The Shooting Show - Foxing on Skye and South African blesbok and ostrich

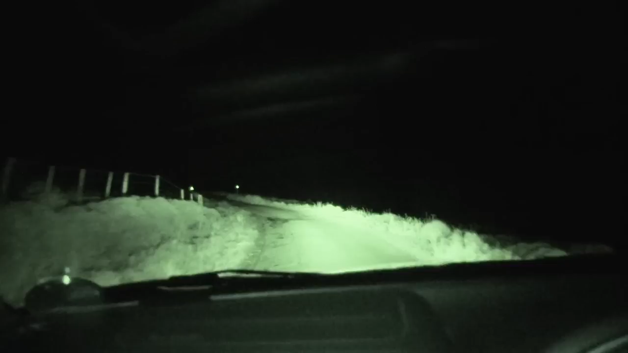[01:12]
They start out in the truck to one of the few places that can be accessed by a vehicle. They've always been here. They've always been a problem. They do do a lot of damage come lambing time. It's an ongoing battle with them.
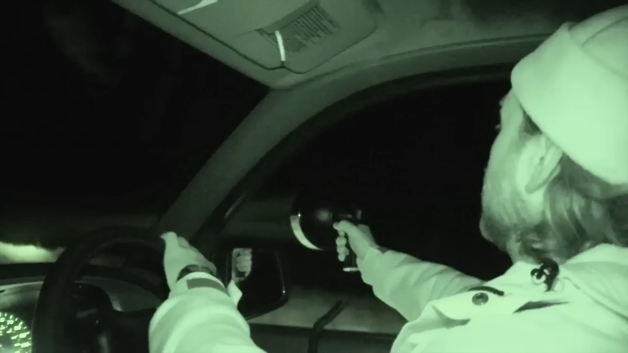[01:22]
Lamping as they go, Scott spots a pair of eyes in a field and brings out the call.
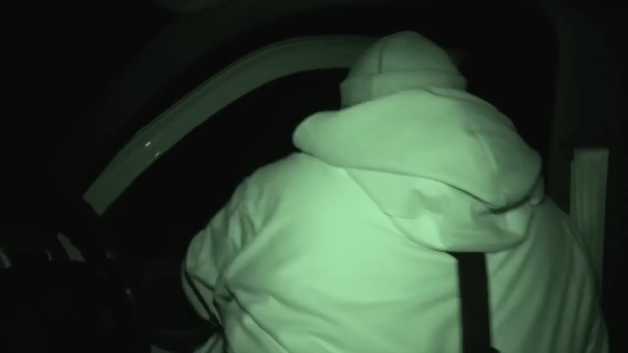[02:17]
Parting company from the vehicle, they head out on foot.
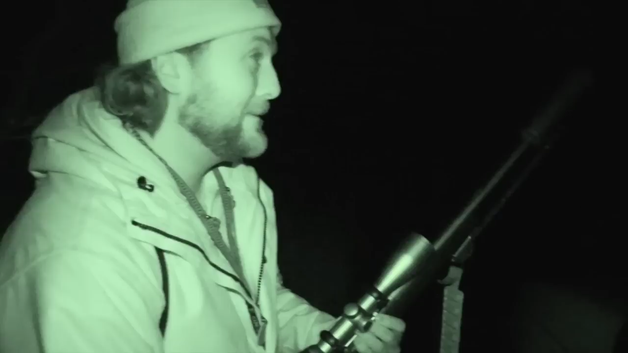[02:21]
Staying quiet while seeking out a fox is no mean feat.
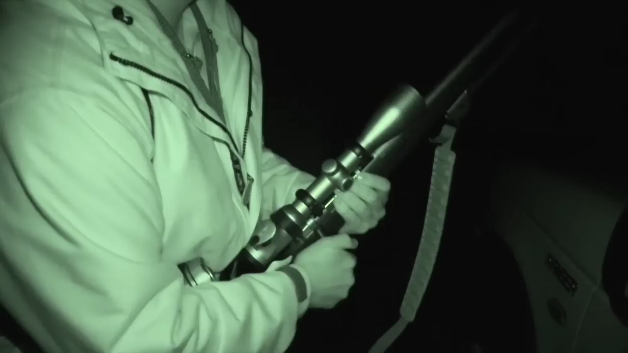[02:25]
Hunting foxes on sky is a labour intensive affair as very little ground can be covered from the road.
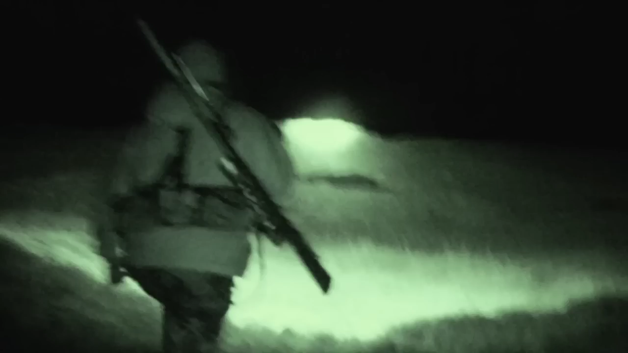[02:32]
We're just going to move forward as best we can. Scott works the lamp.
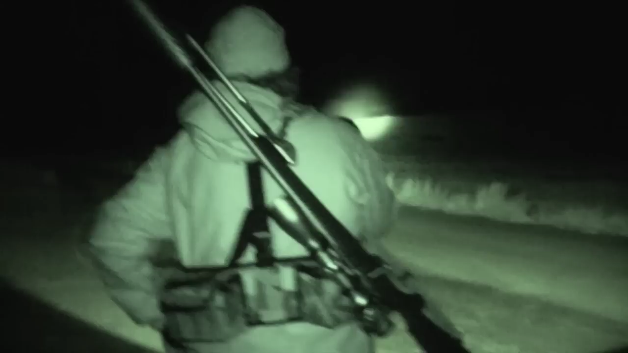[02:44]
And tries to call the fox in.
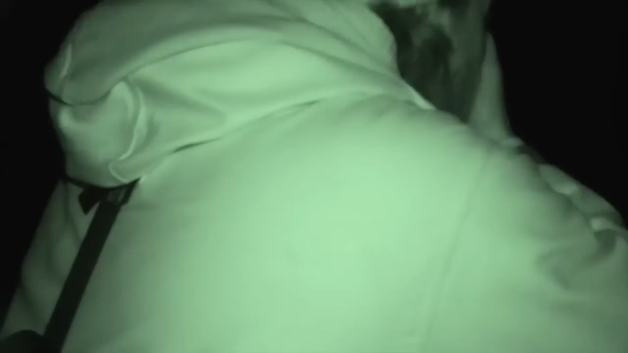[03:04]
Scott and Byron watch yet another fox disappear into the darkness.
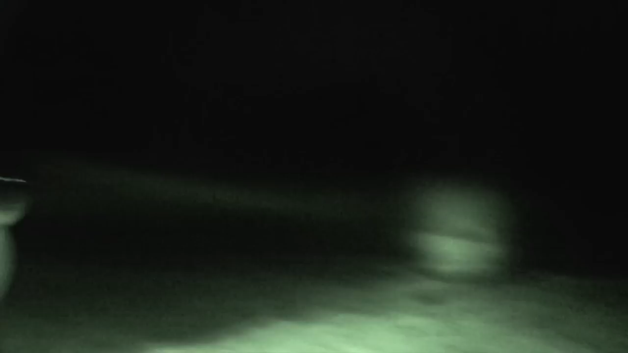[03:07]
Well there was a fox which I believe to be a vixen. She was just the other side of the river there. It's a fox that I've picked up before in the last few weeks. She's not lamp shy but she's
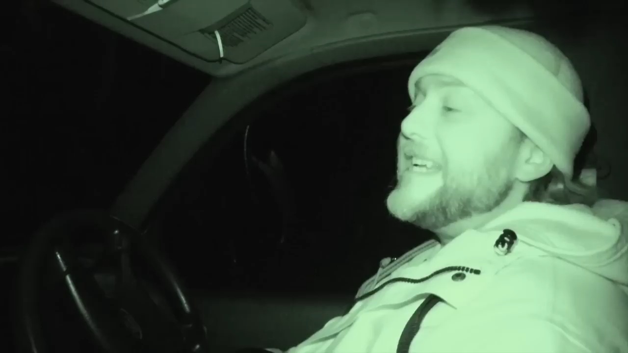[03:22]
non-committal to coming in.
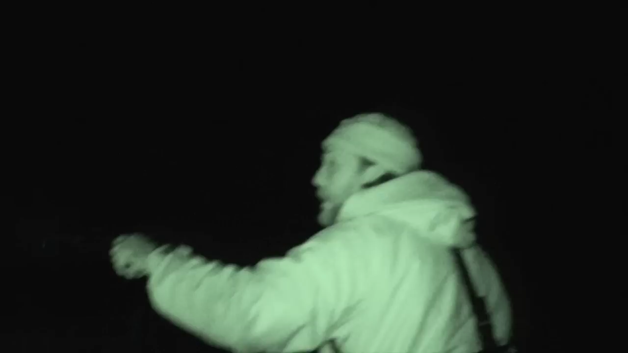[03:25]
She hung around for a while but then she just started to make her way off across the moor.
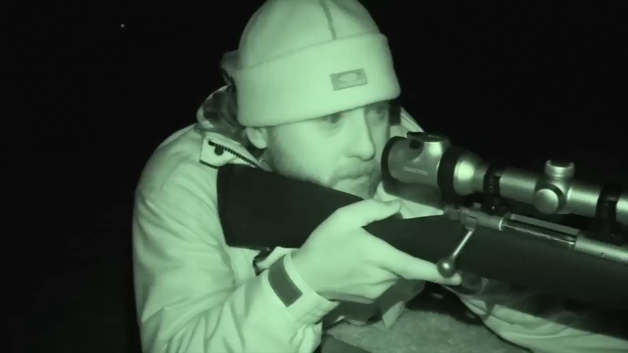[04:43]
One fox seems to be in pursuit of the other.
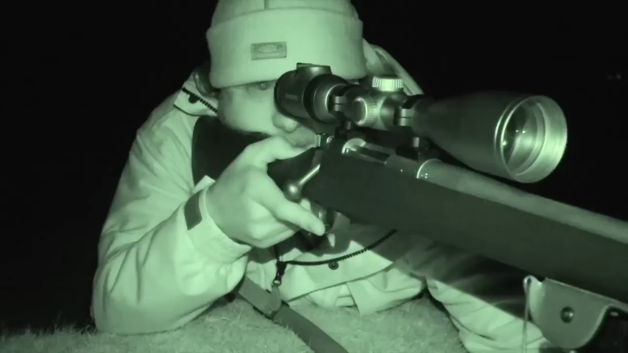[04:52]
Scott prepares his rifle to take a shot. But Charlie just won't hold still. It lingers in the field but seems hesitant.
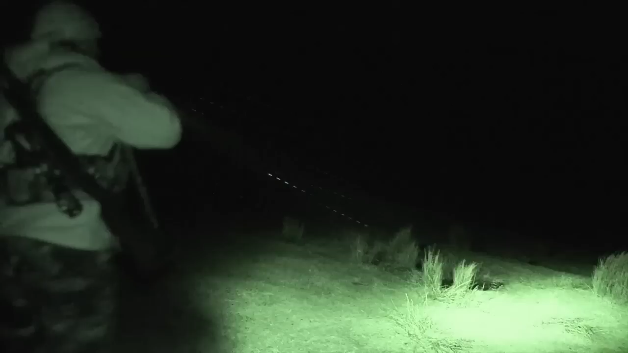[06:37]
We've searched high and low for this fox. We know it's down. Watched it go down in the scope.
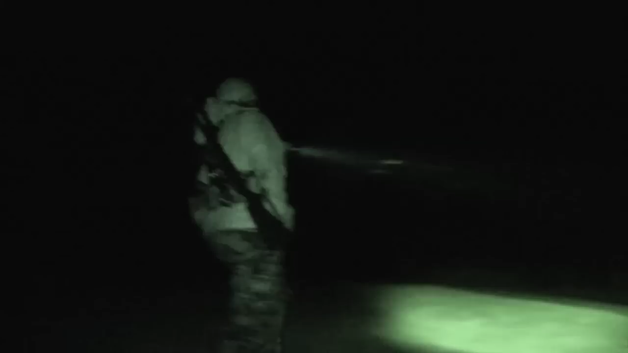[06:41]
And we know it's down somewhere.